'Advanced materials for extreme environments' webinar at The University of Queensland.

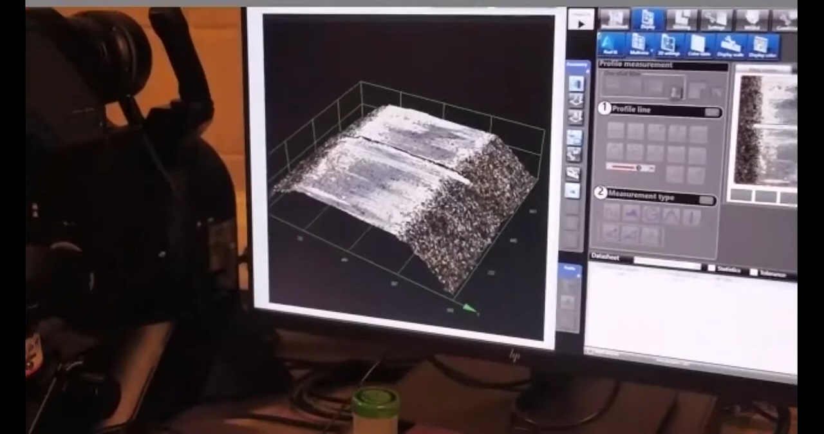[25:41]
which allows you to observe um the sample surface on the different angle so thank you